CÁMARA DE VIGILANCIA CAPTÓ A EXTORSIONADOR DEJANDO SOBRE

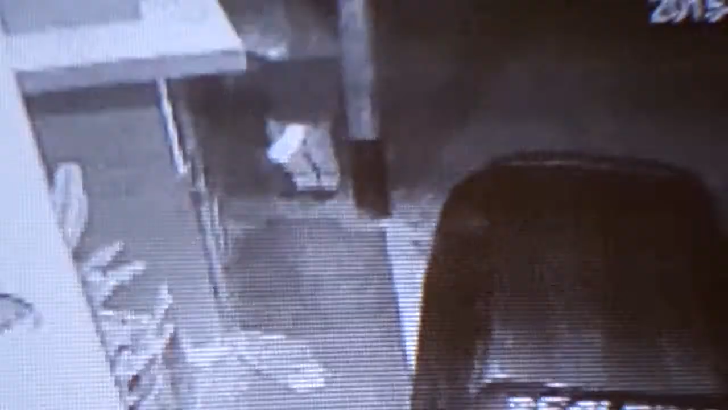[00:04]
Se nota aún. Se nota la cara. ¿Te das cuenta? Déjalo que corra un Un poquito más. segundito más. No, retrocede.